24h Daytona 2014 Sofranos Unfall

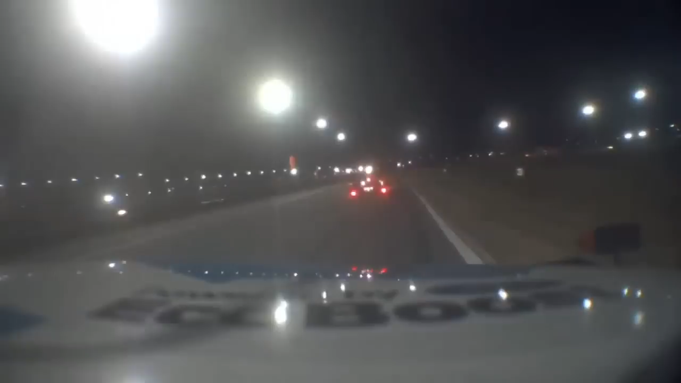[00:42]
Yeah, I thought I saw that before. I thought that prototype got in the side of him, turned him.